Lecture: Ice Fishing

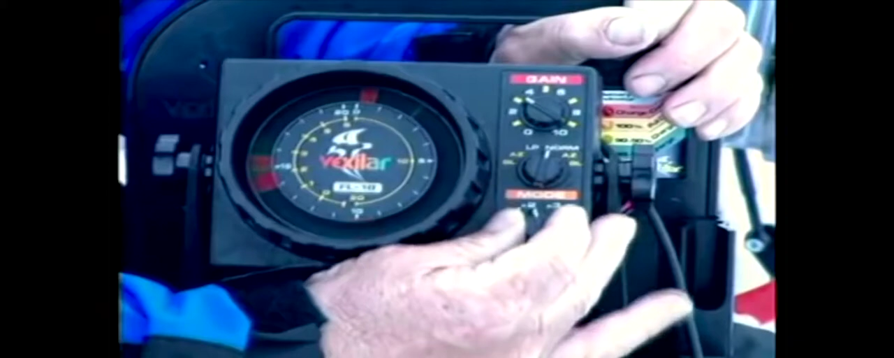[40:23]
We also have a times three, times four, and a times 10. But today, since we're in about 30 feet of water, we will use the 2x scale. And you'll see that the unit is reading about 30 feet.